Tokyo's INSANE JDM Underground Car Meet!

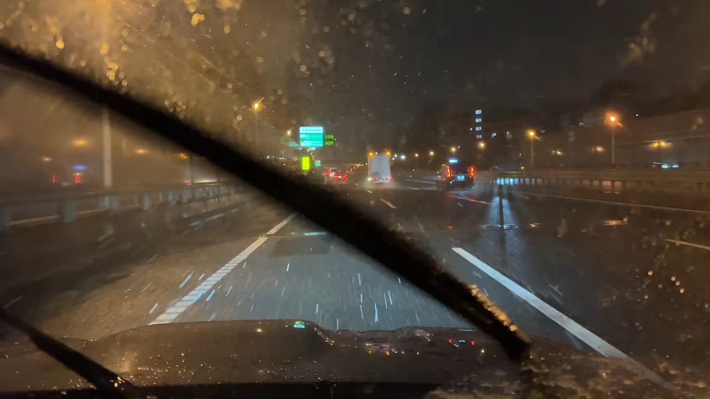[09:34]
so i'm just driving back to tokyo from the final bout meet that the guys from uh low brain put on and it's snowing really really heavily i cannot believe the amount of snow that's coming down here in tokyo just exiting here at yoga